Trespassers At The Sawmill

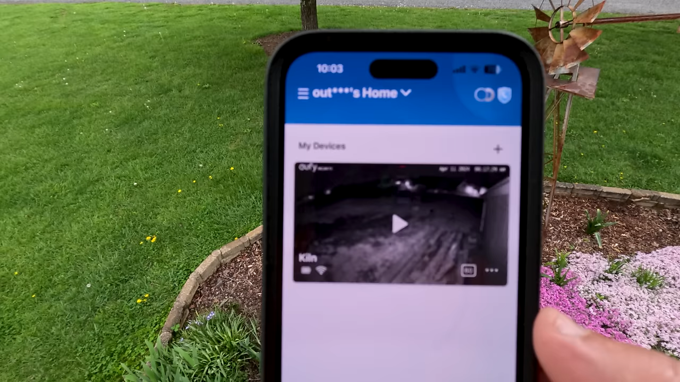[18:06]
So we've got the app pulled up right there.
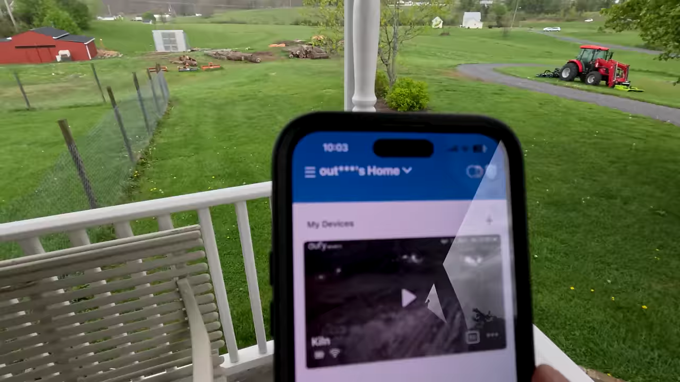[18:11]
And I'm at my house right now, which is about 100 yards away from the timber frame. So this is how you monitor your camera when you're not at home.
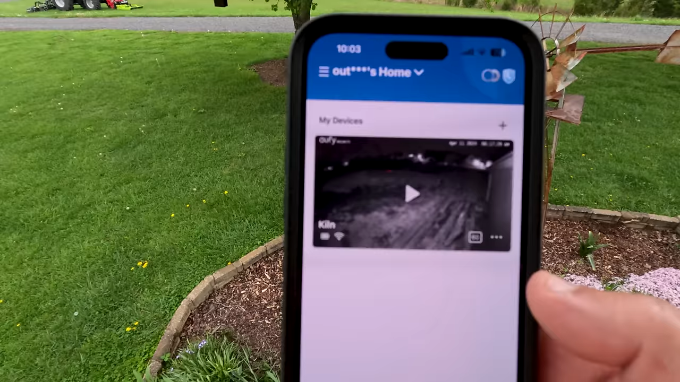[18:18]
You bring the camera up on the app. You hit the play button. And you get a real-time screen right there of what's going on with your camera.